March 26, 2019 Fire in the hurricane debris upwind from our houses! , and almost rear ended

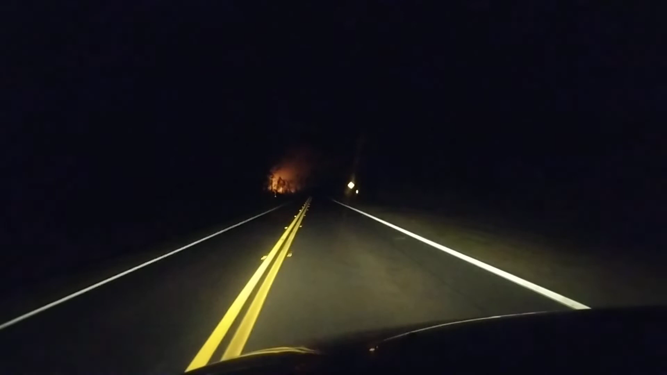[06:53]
Why have they not shut down this road yet? Looks like they shut it down right there I guess.